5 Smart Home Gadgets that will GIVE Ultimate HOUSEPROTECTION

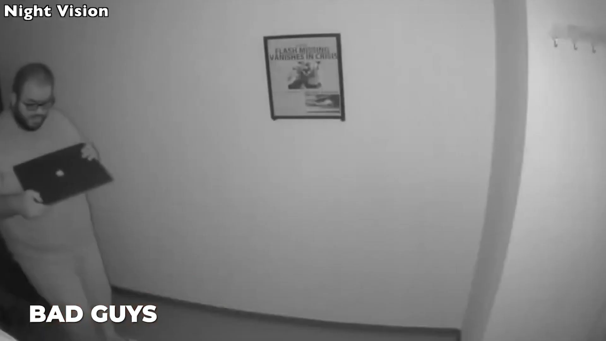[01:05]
The bad guys can't disable them by turning off the main power, because they're powered by batteries.